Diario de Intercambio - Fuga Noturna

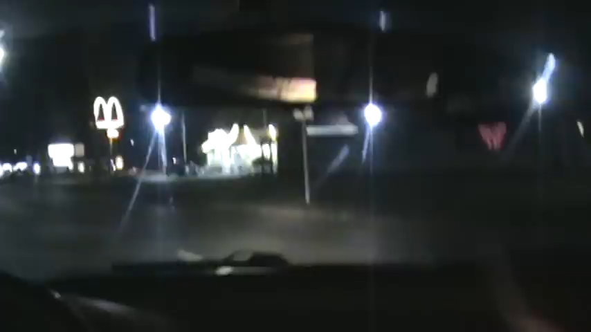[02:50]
Okay, olha o McDonald's. WEsco on the right side. WEsco on the right. Right there. Okay. Here we go. Here, on the right side, it's McDonald's.